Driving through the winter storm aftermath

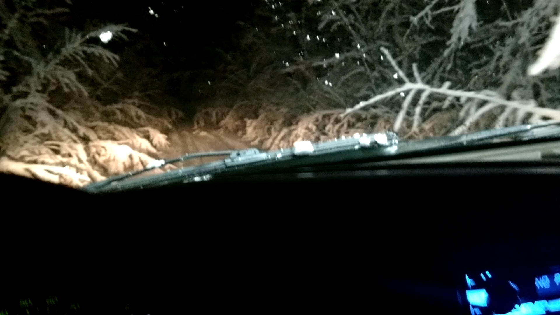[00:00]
I'm making my way through the woods here. Had a little bit of a snowstorm, so we're going to see if we can make it through it in the excursion here. Got about a lot of snow. I'm just going to say a lot of snow here. Oh, man.